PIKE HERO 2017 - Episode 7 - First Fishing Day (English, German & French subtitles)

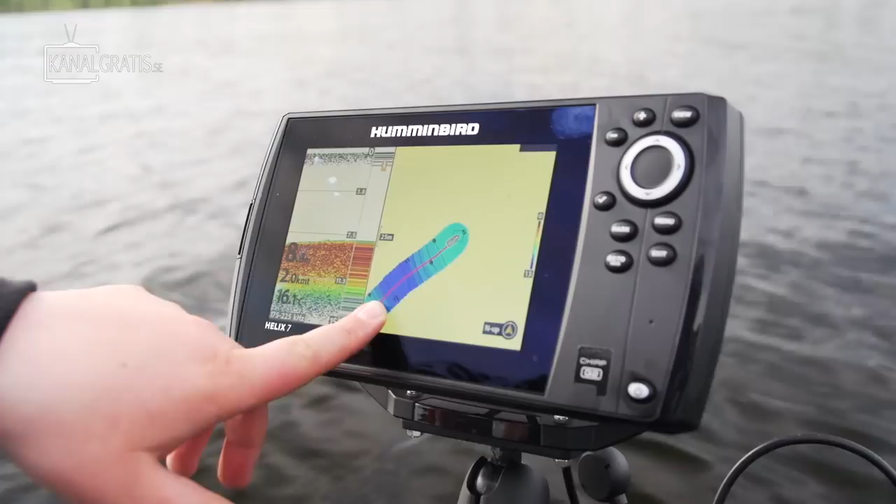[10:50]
Men vi hade tänkt att köra på den här kanten här. Och vi har sett lite betesfiske.
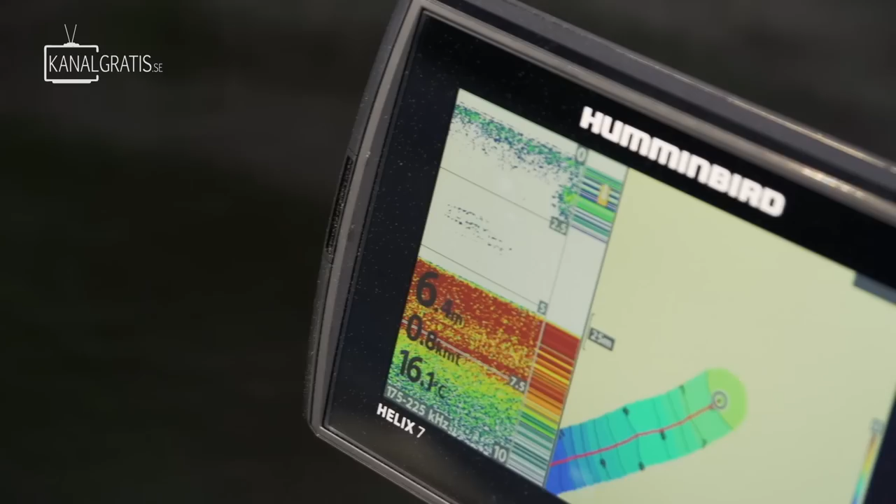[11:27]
On screen: water 16.1°C
Det är en del betesfisk här så det är bara gott.
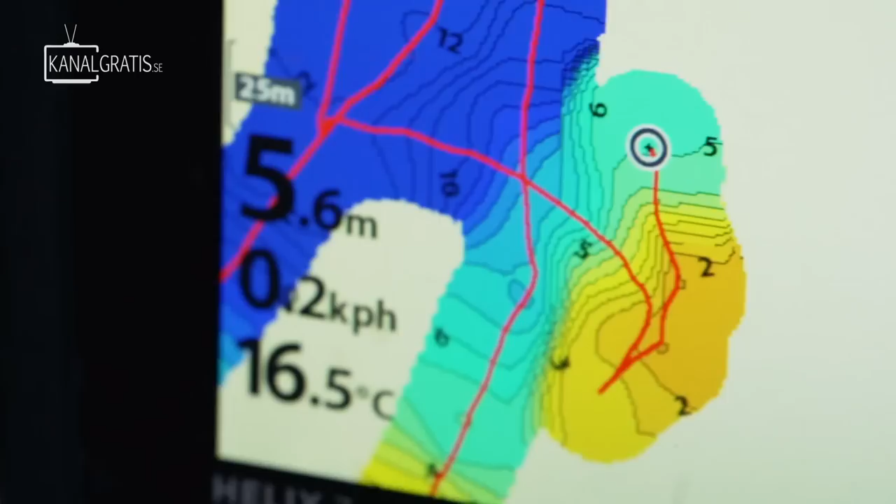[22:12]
On screen: depth 5.6 m, water 16.5°C
Man ser precis var djupkanterna går och det hjälper väldigt mycket nu!
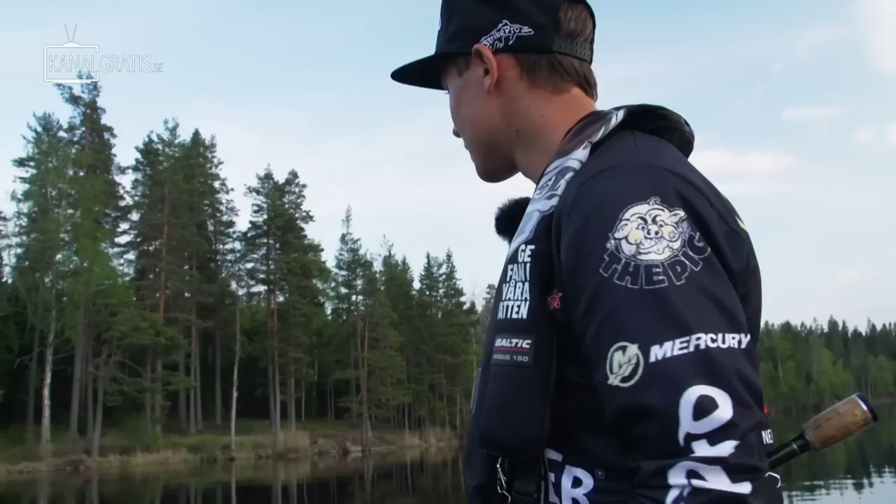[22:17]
Vi har fått de senaste fiskarna precis på djupkanterna så...
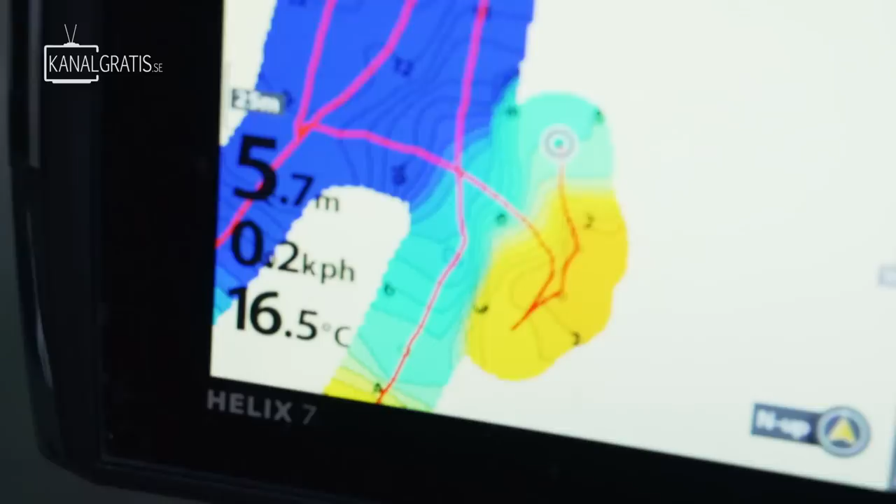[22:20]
On screen: depth 5.7 m, water 16.5°C
Det är där vi ska kasta nu! Där satt den! Bättre! Bättre! Tror jag!